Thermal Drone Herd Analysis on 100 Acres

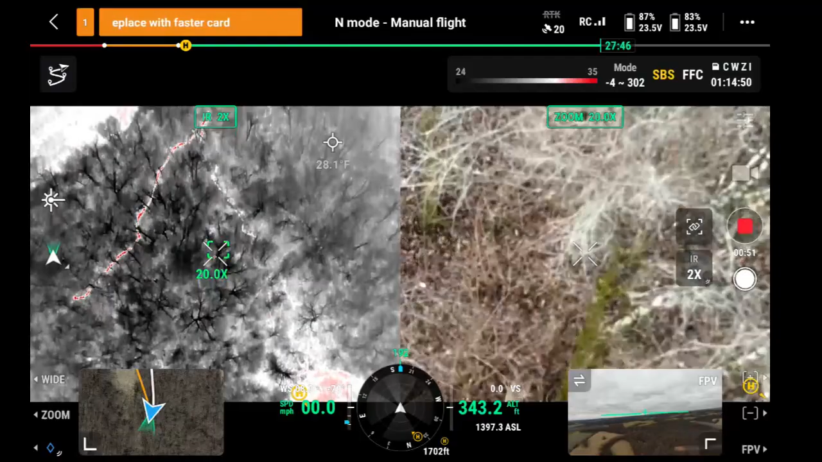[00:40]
On screen: spot 28.1°F
We've got a doe. Another doe. There's another deer right there. Looks like we've got another... another doe. And it looks like there's two of them.
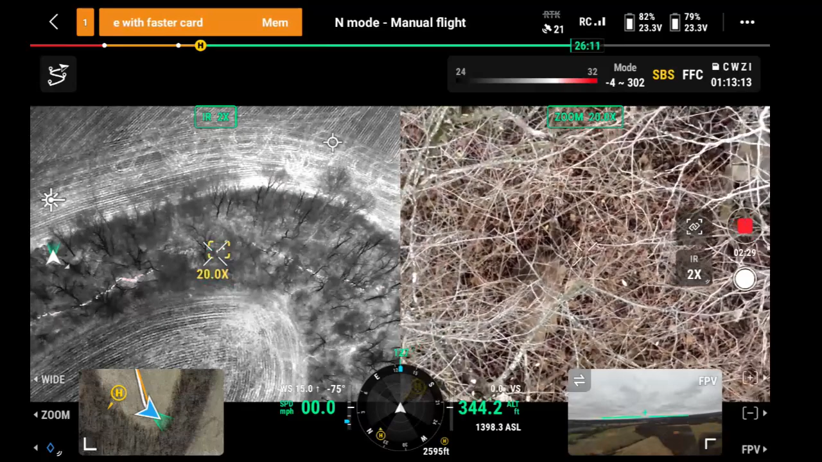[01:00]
Two more does. Here's one. We've got a buck. Not a shooter, but it's a buck. Up from him we have another buck.
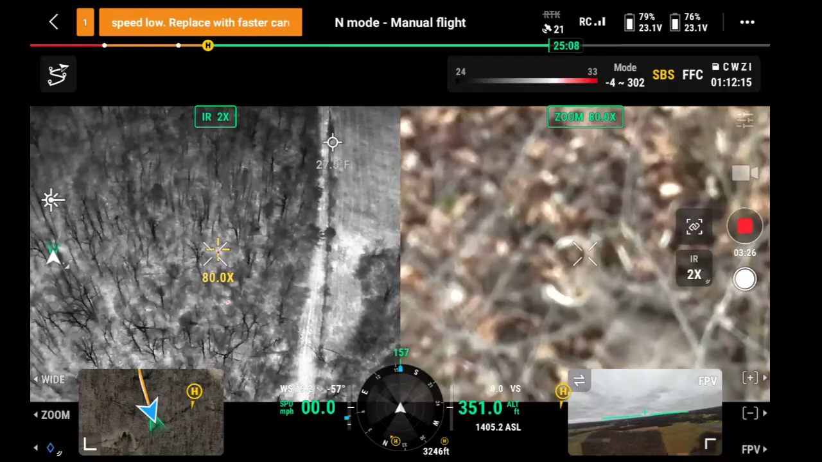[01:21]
I'm predicting there will be five bucks
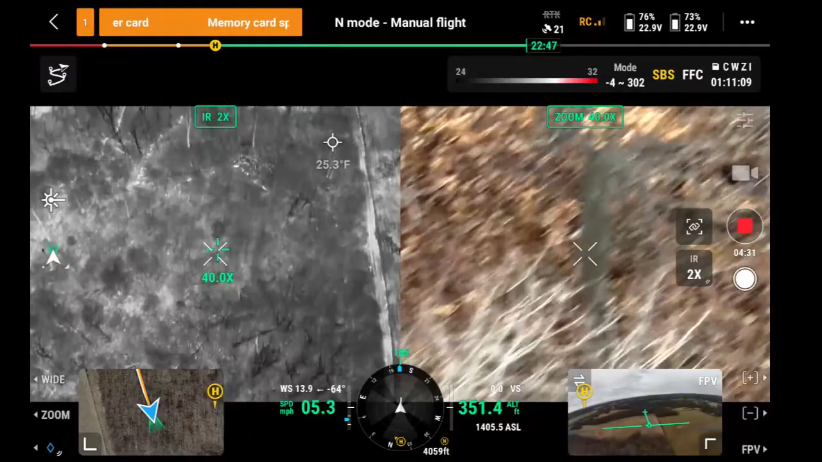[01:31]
On screen: spot 25.3°F
and fifteen does is what I'm thinking will be on this property. Taking a guess. There's a deer right there.
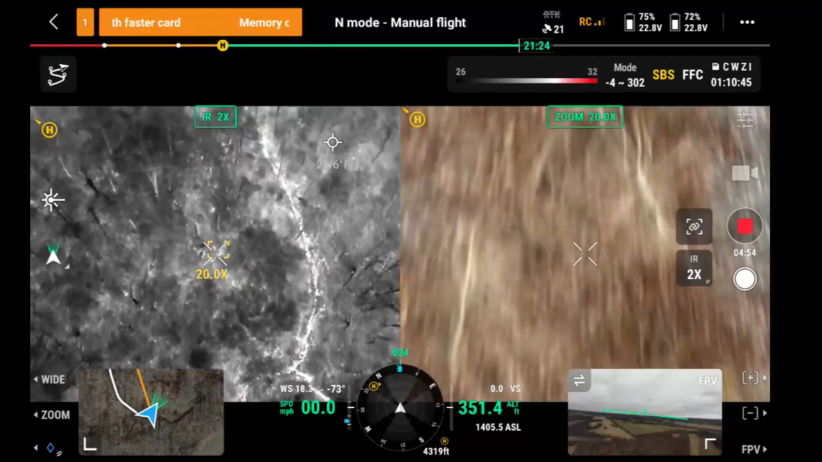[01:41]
Looks like we've got a doe.
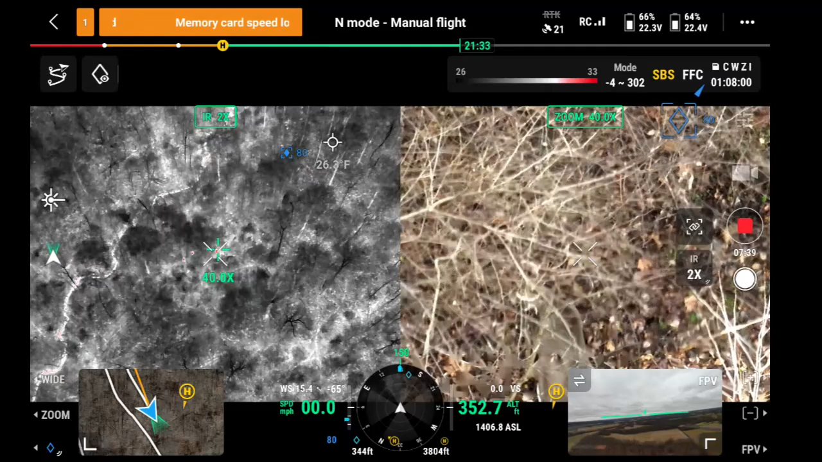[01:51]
Here we go. We've got another little buck right here.
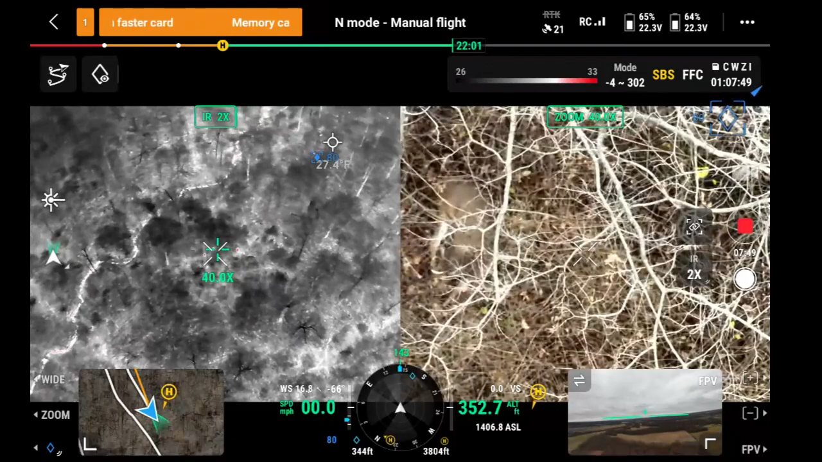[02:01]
There's two more bedded by him. Got another little buck. And then see what this guy is.
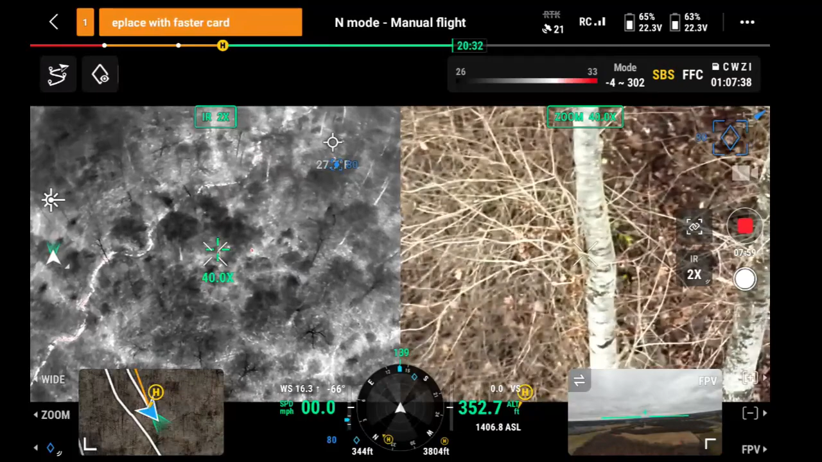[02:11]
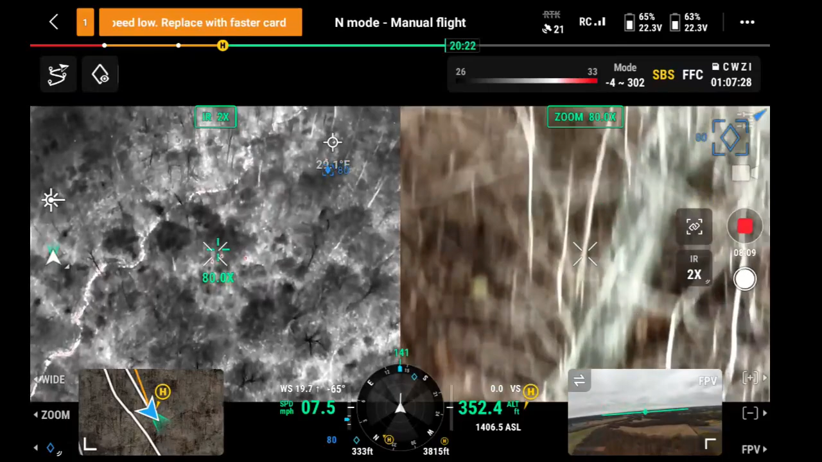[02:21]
Have to get a little closer to see him.
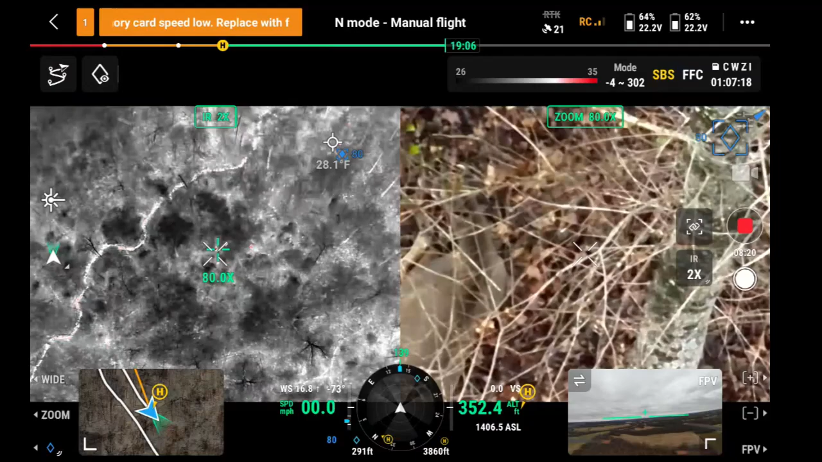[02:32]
On screen: spot 28.1°F
Looks like that is a doe. What we do is we make sure to mark all the deer on our controller so they don't get recounted. Recounting deer can mess up your whole number.
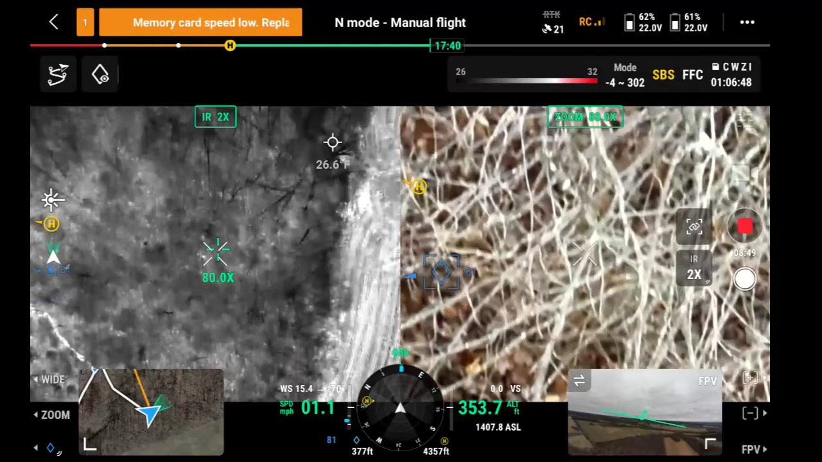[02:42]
So what we do to prevent that is we just mark them. So when we fly back by and we already know we hit that group of deer or we already counted that deer. There's another one right here. A doe.
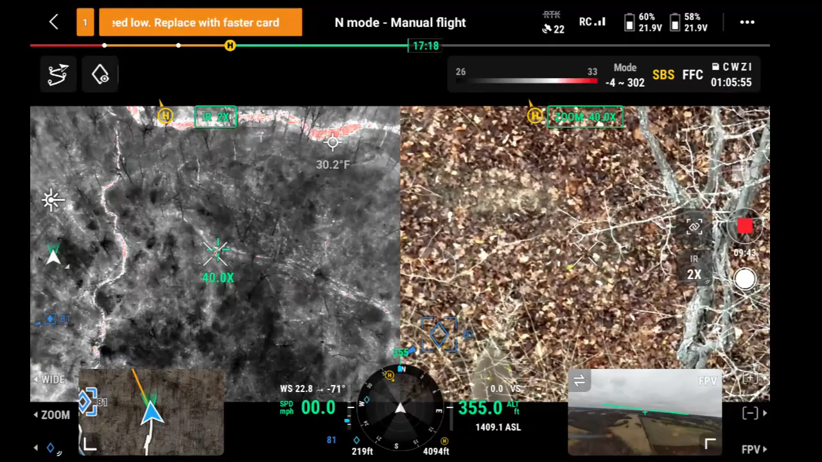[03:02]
On screen: spot 30.2°F
Another one right beside her. Another doe. And then one on up. Oh there's five, six, seven, eight, nine deer here. Another one right here. We've got doe. That's two more for does. There's two more beside her. That's a buck. A little buck.
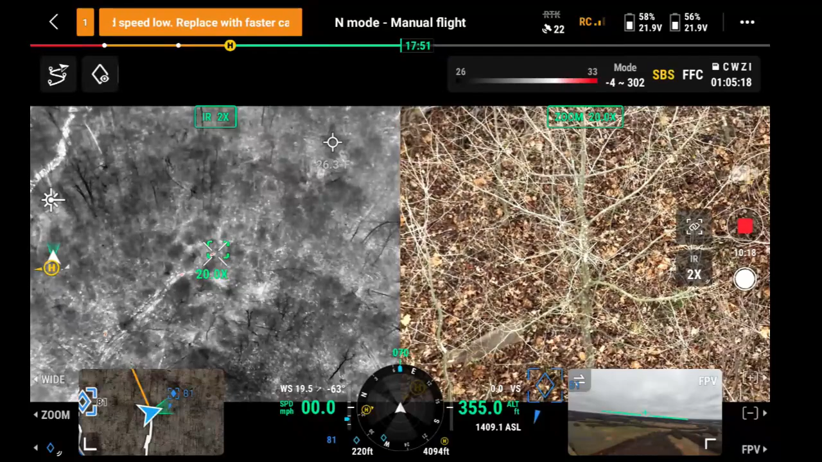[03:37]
A little buck. And then behind him he has another little buck.